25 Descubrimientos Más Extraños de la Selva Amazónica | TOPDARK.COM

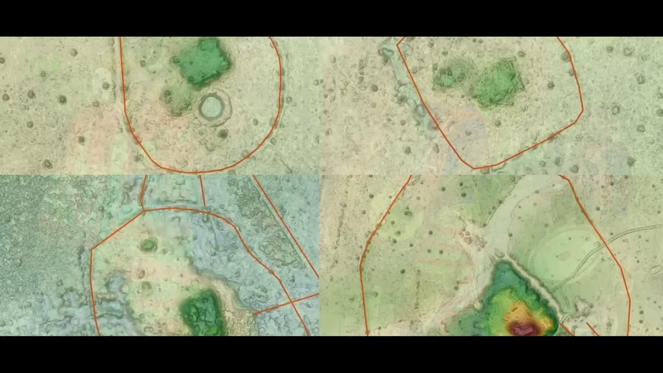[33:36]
El equipo de investigación descubrió dos sitios de asentamiento importantes, y 24 áreas más pequeñas adicionales,